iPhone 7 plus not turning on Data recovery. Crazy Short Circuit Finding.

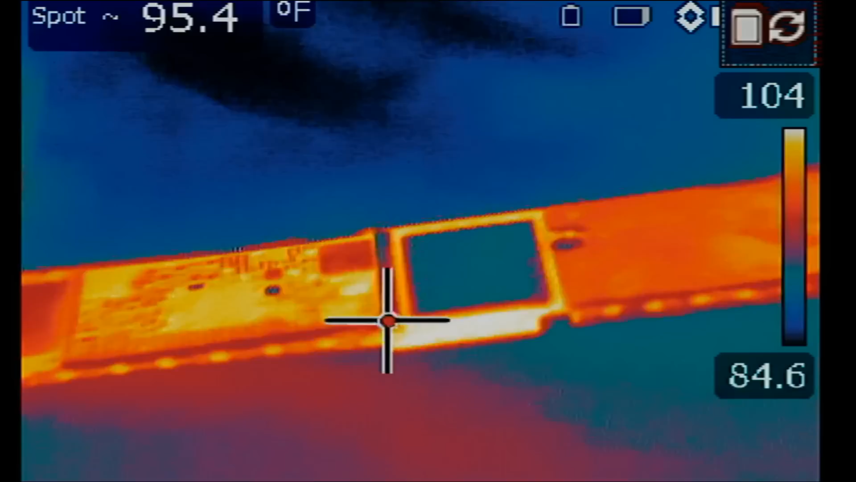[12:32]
On screen: spot 95.4°F
Like when we started. If yes. Then most likely our audio IC is hit. And we also need to remove it. Let me plug power.
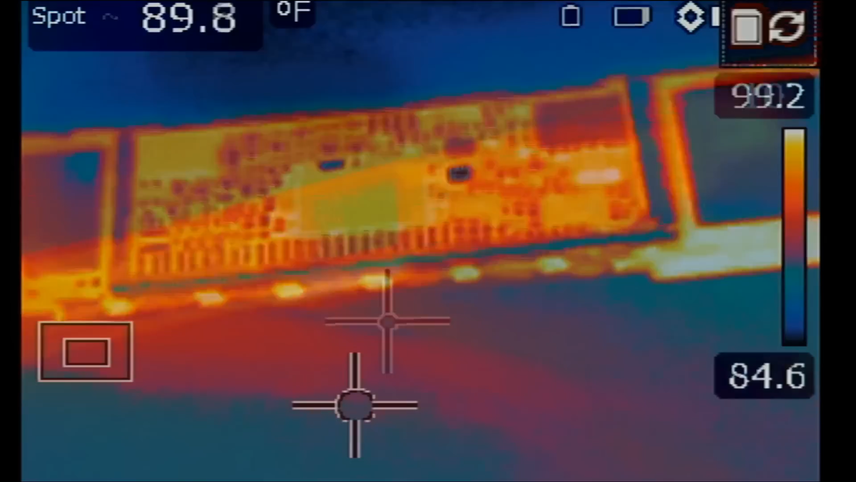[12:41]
On screen: spot 89.8°F
1, 2 and 3. Oh yeah. Oh yeah. We still have a problem. On the audio IC part. On the lower right. So we have two issues.
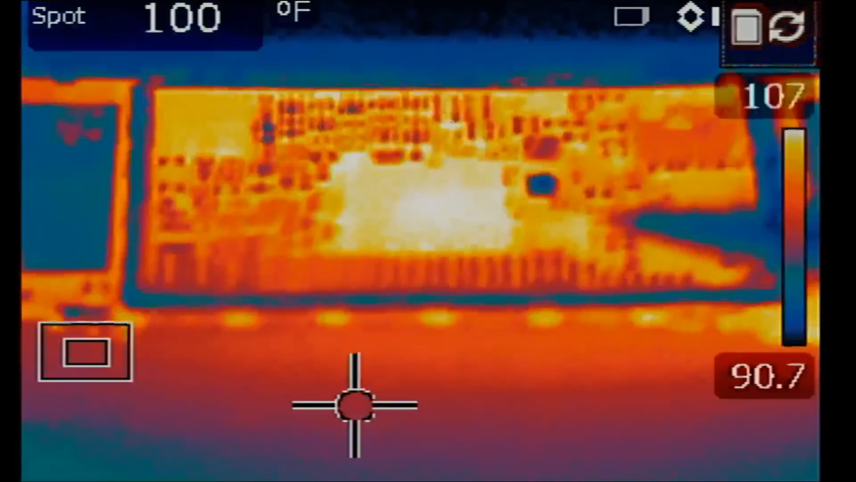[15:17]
On screen: spot 100°F
And possibly some heat from the back. CPU area.
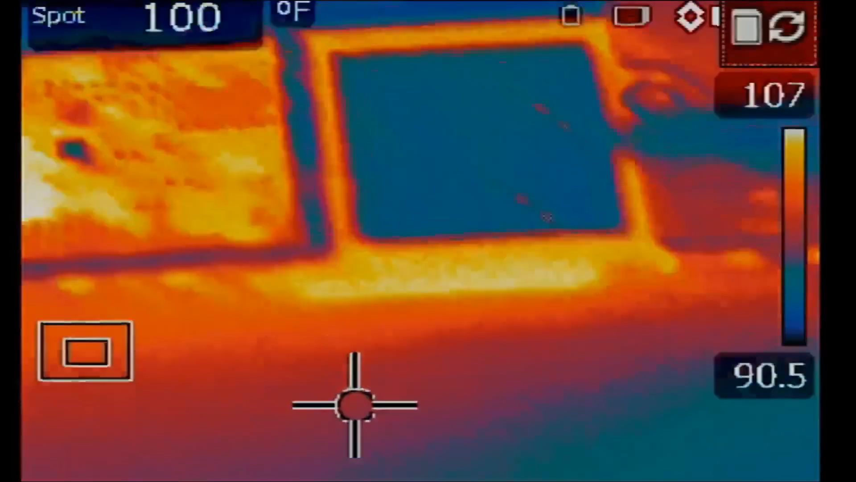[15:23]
On screen: spot 100°F
If the motherboard keeps misbehaving like this. Then we're just going to feed it to the dogs.
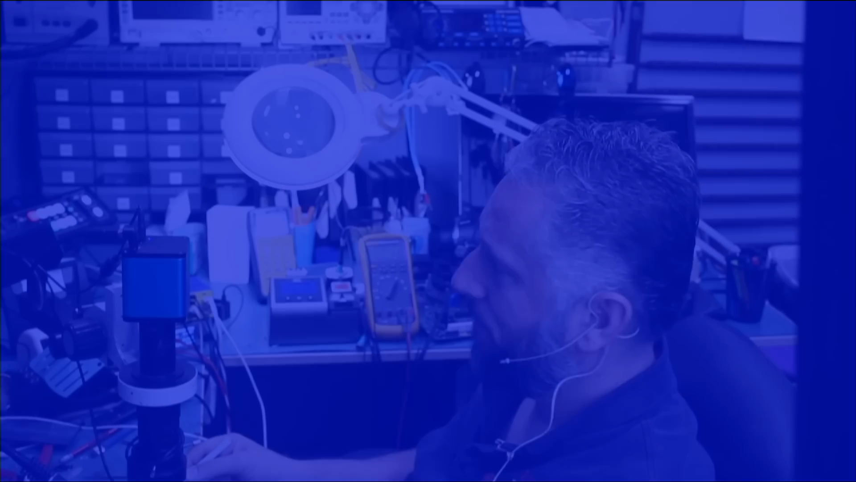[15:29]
Just desolder the shield. By applying heat onto it. I do not see anything obvious here.
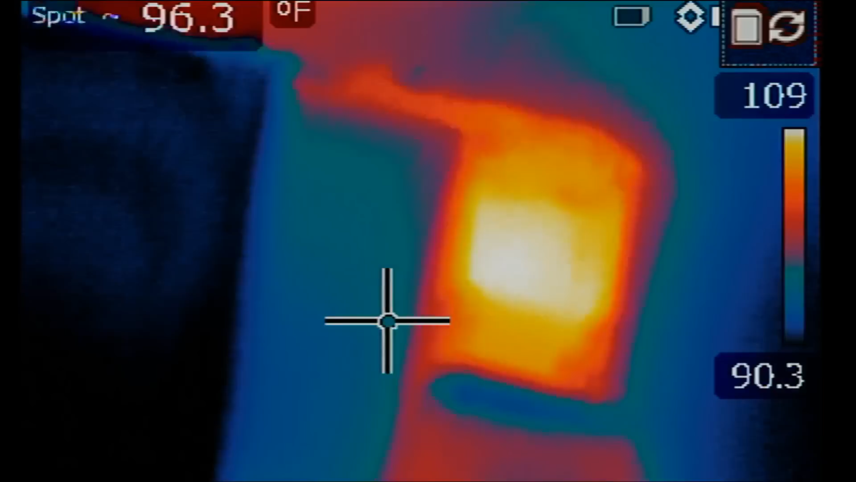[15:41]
On screen: spot 96.3°F
The CPU is a bit hot.
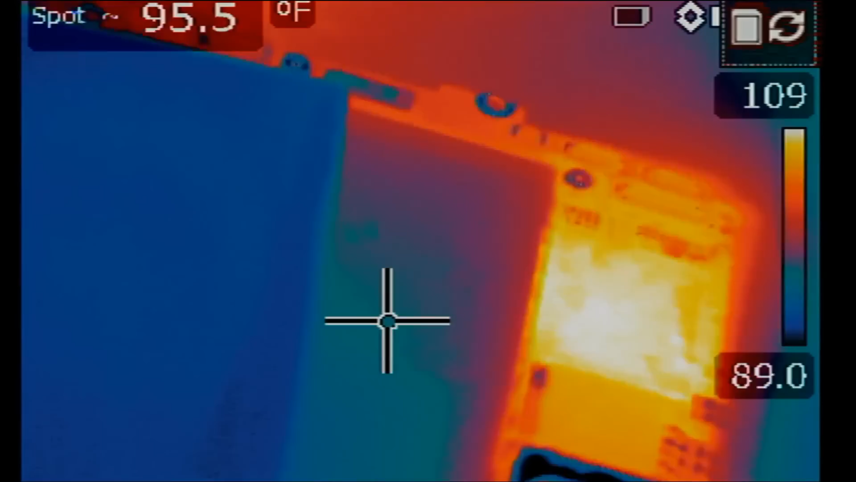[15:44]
On screen: spot 95.5°F
But nothing stands out as being faulty.
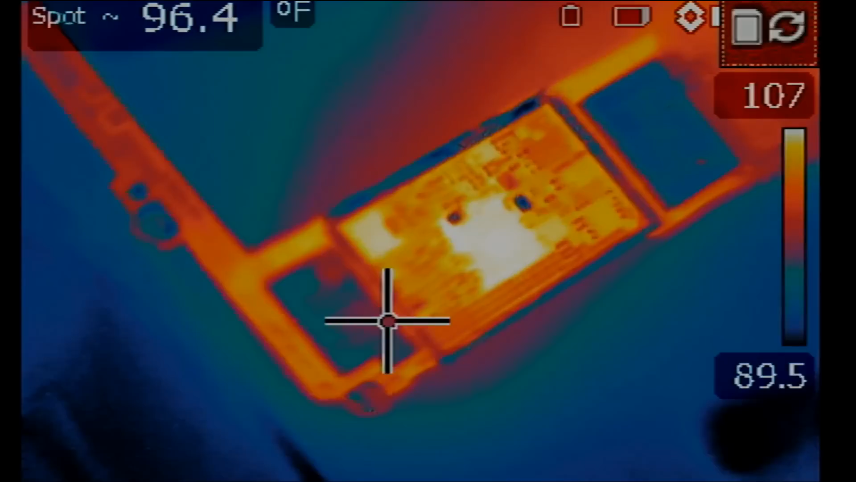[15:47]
On screen: spot 96.4°F
Right now the only thing I can see wrong.
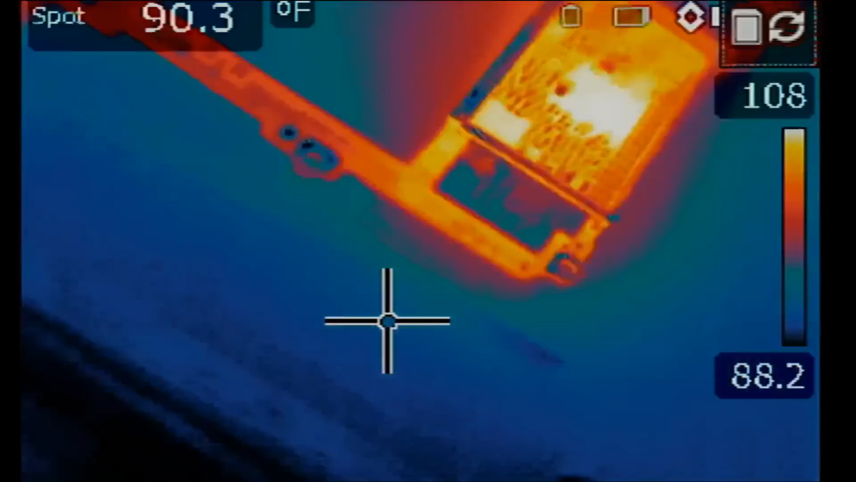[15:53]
On screen: spot 90.3°F
With this board at this point. Is possibly the PMIC chip.